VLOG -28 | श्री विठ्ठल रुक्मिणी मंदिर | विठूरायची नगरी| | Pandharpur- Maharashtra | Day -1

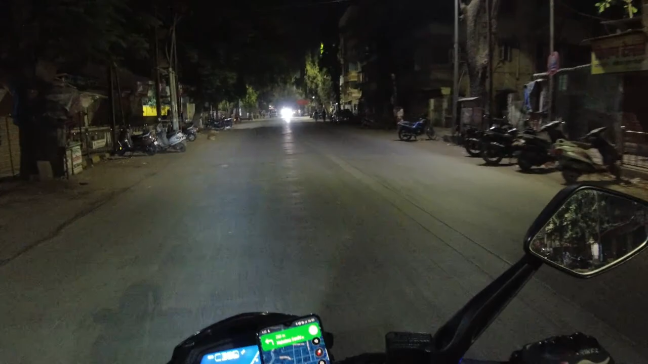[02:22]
अभी तो अंधेरा है, कुछ इतना दिखाई नहीं देगा, तो आपको मिलता हूँ आगे जाके। हेलो फ्रेंड्स,